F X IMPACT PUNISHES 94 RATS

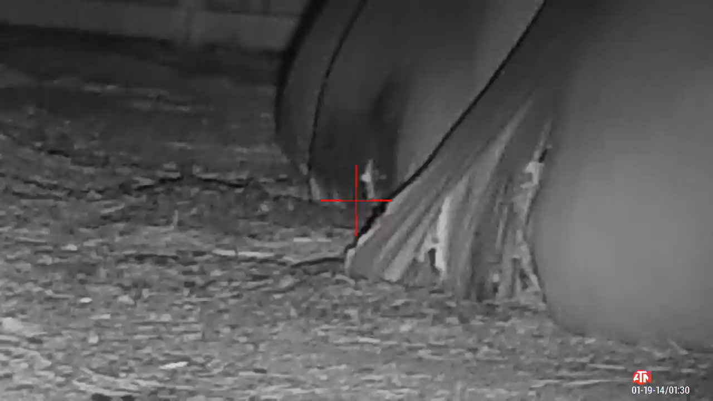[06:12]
That was like a 60-yard shot.
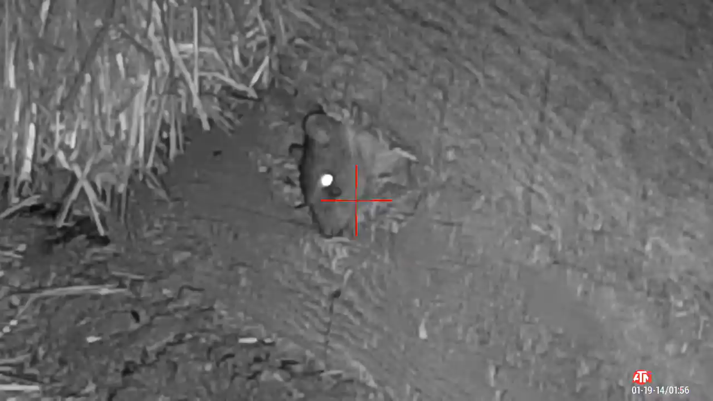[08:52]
Oh, he's got a third eye.